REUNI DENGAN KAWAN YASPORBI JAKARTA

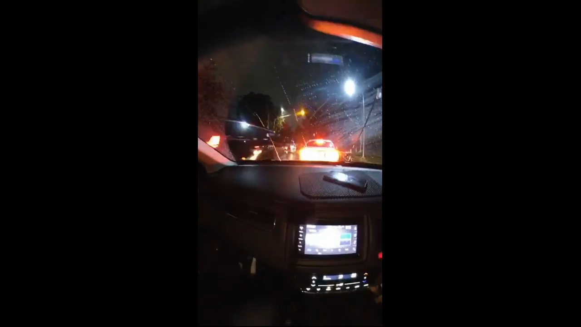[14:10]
Mobil Big Boss yang tau gak dikasih lampu hazard tuh. Iya. Aduh. Fokusnya lagi kamera. Mobil Big Boss mau ditubruk. Terus gimana ini?